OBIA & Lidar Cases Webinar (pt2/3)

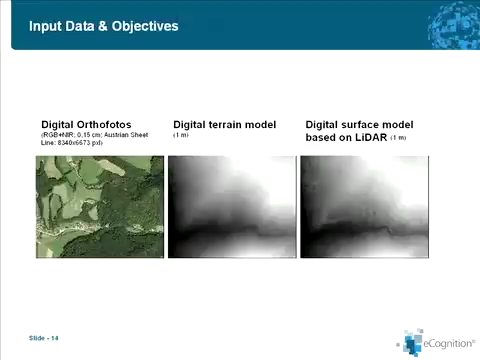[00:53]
In this example, the data wasn't loaded directly as a point cloud, but essentially it's a similar approach as if you load the data directly as a point cloud. As a first step, as always in object-based image analysis, the data is segmented.